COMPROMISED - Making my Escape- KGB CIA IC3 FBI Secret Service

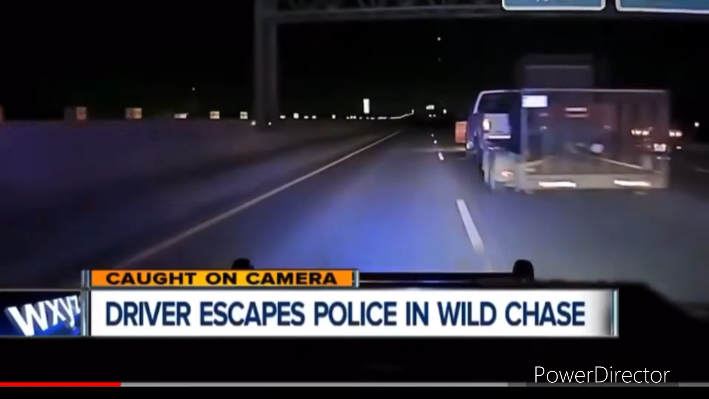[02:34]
F-150 pickup truck flying down I-94 westbound. Several police cruisers follow close behind. The pickup with a plow attached to the front end and a trailer hauling a Kawasaki four-wheeler on the back. The chase continues for miles on the freeway until the pickup hits a car on the highway. You can see several police cars continue while this one pulls over to assist the other driver. Canceled. They had proper code. I don't believe he's going to the location.